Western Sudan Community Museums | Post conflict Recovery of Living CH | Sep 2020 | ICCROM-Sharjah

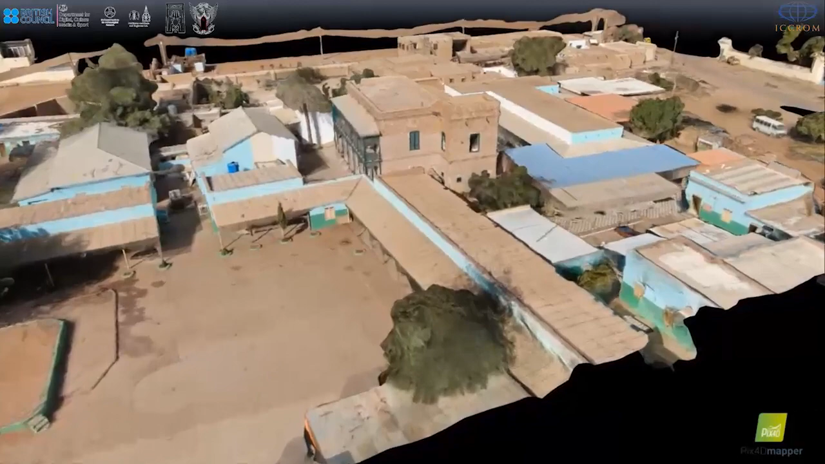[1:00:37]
colonial two-story building, built with bricks and wood.
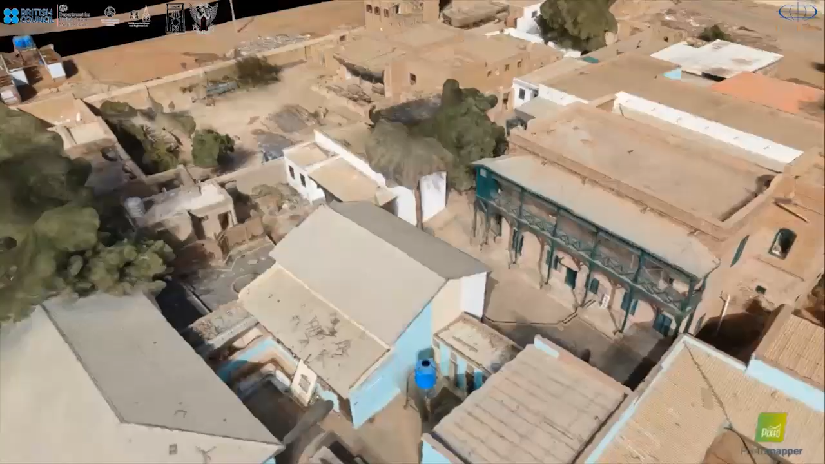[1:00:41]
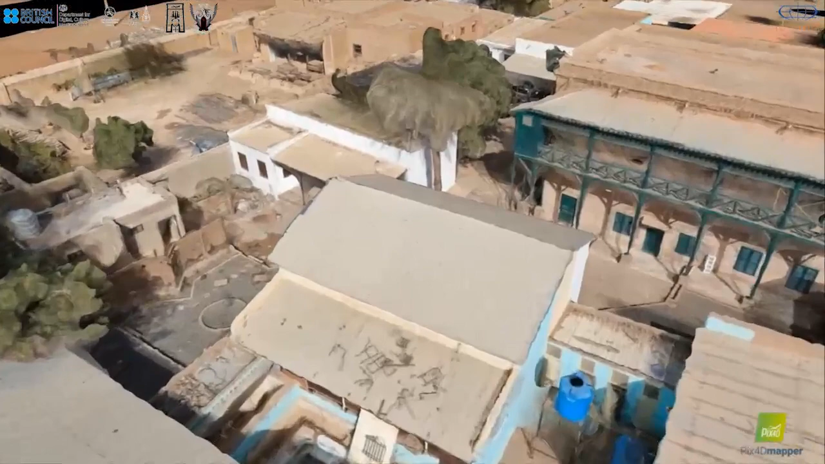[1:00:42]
And it is now a community center for activities.
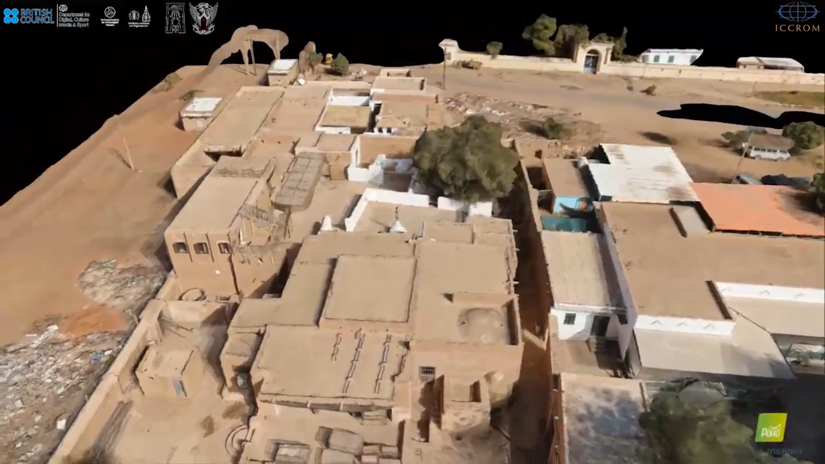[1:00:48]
This is Umm Kulthum, the house, the daughter of the Caliphate. It's a very beautiful house.
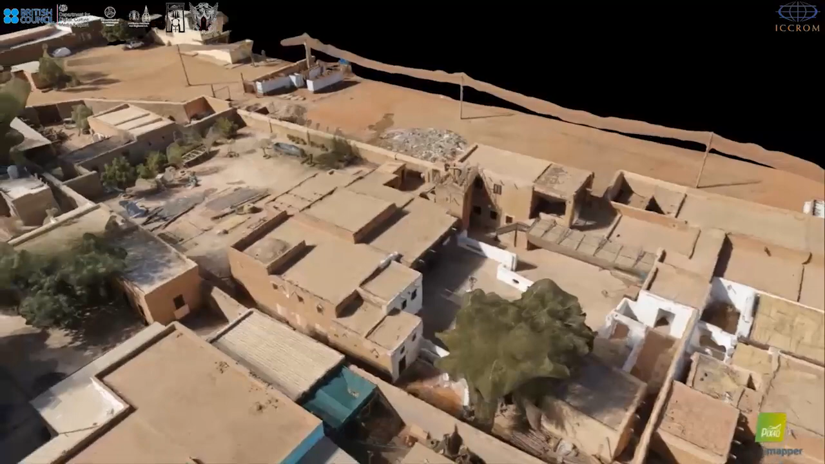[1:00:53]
It has 2 yards, backyard and front yard, with a toilet.
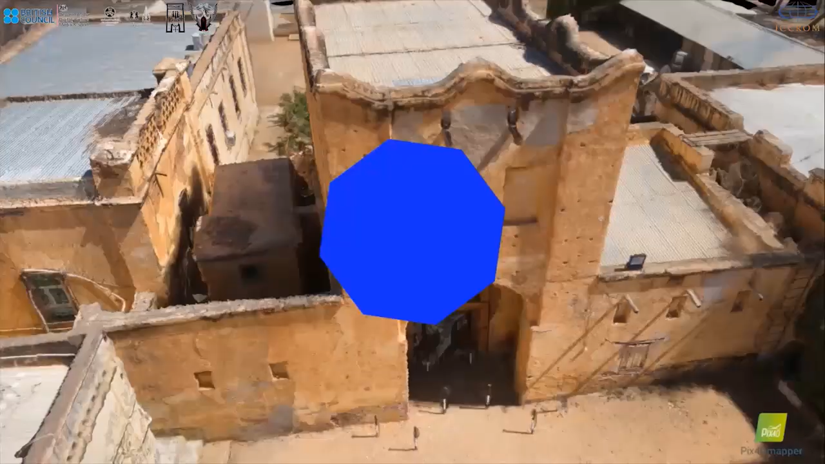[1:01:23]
This is the site in general. This is the gate house,
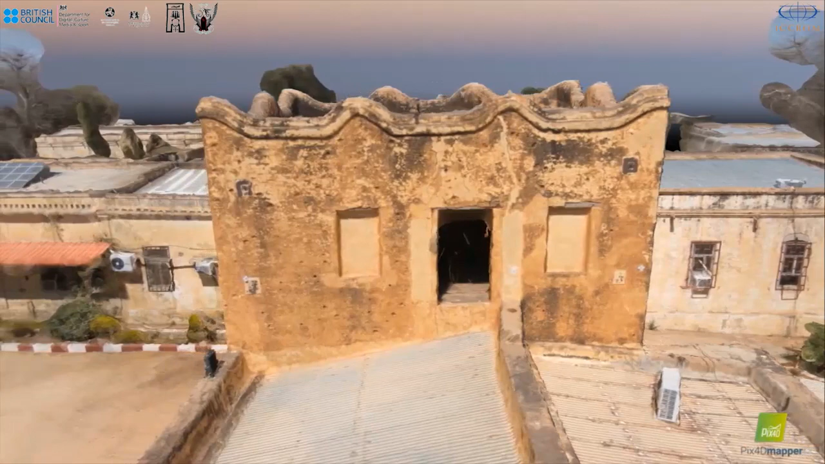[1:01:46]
also the fortifications done by ICCROM and the Klaus Fund.